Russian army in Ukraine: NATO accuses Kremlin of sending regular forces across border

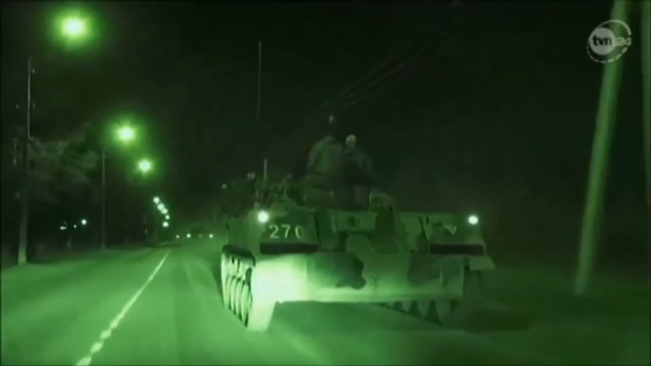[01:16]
reports. Earlier this week, a Polish television reporter filmed a convoy of Russian armor moving toward the Ukrainian border.